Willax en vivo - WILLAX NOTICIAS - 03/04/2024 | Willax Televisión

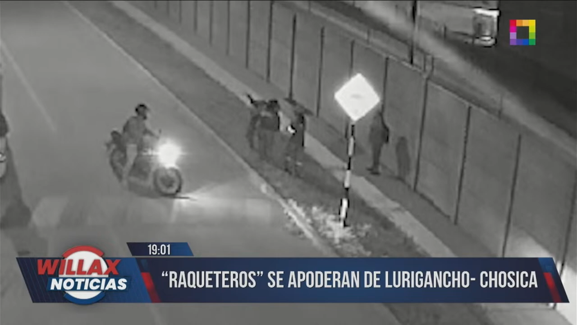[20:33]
les arrebatan sus objetos personales y se van como si nada hubiera pasado. La Asociación de Vivienda Chambala, en Lurigancho, Chosica, se ha vuelto tierra de nadie. Sí, celulares, después carteras, te arranchan un momento a otro, no hay seguridad. Si no, observemos cómo meses atrás también hacen de las suyas.